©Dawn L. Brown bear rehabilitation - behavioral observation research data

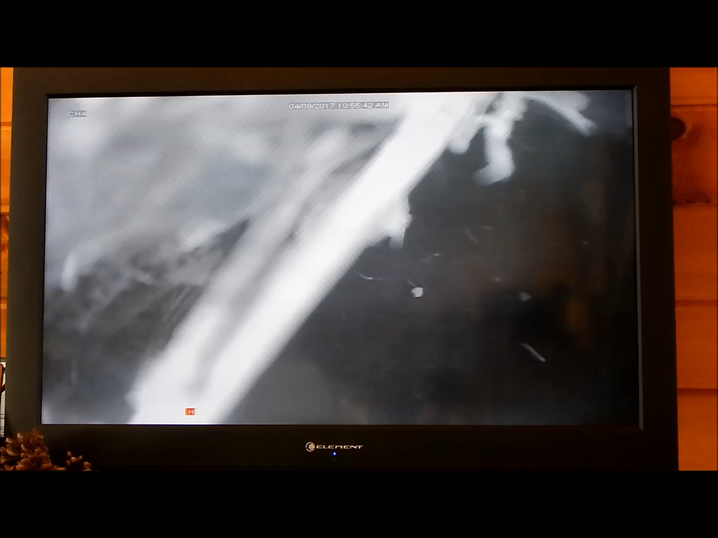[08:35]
Um, they rearrange their den. They pull on leaves, roots.